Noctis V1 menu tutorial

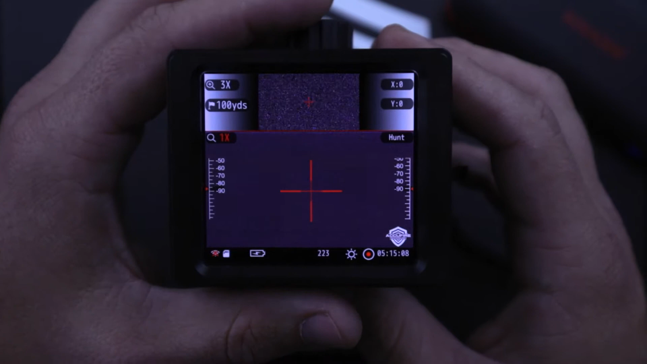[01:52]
Your next selection is your bottom screen magnification, which is a 1 to 16. Again click, turn, click again to select. Your next selection is your hunt and observe mode.
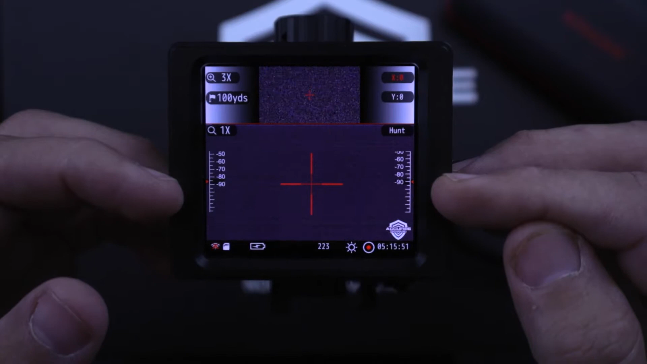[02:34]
Down here on either side of your screen are your pitch indicator on your left and your roll indicator on your right. What that's going to tell you is the angle of cant that your rifle is currently at. So you see as I turn this, the one on the right moves.
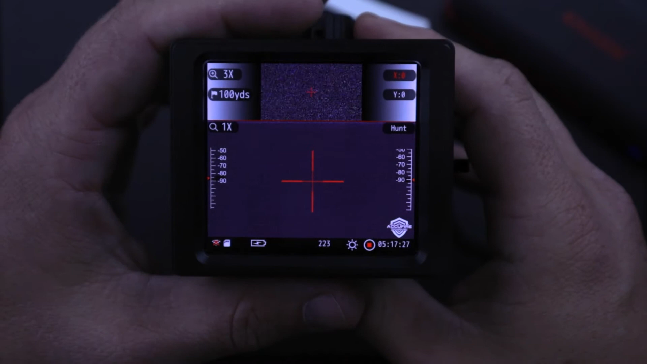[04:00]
To access your menu, you'll hold down your selection knob for approximately two seconds. That brings up your menu. From here you can scroll left or right. First thing that comes up is day-night mode.
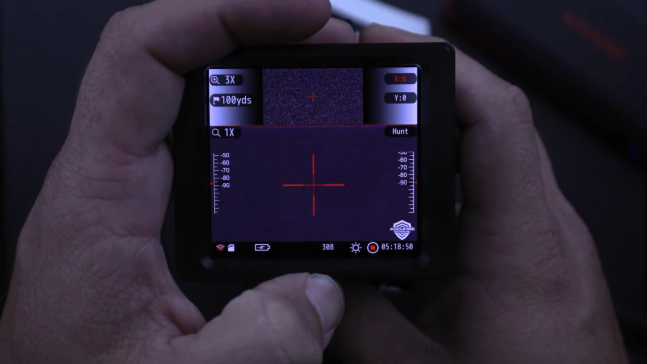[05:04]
If you zero your weapon and then try and give it a name, it will actually revert your zero back to the factory. Reset.
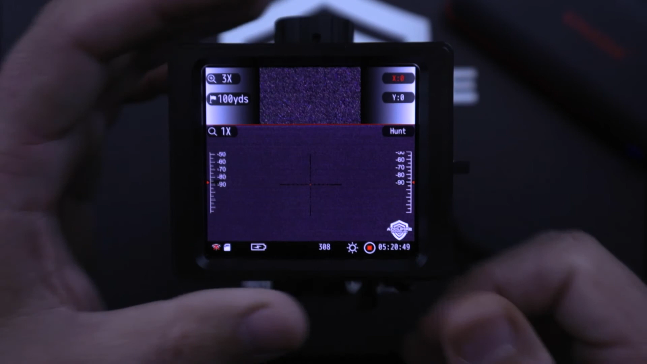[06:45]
That covers all of the menu options and operation of the AccuFire Noctis V1.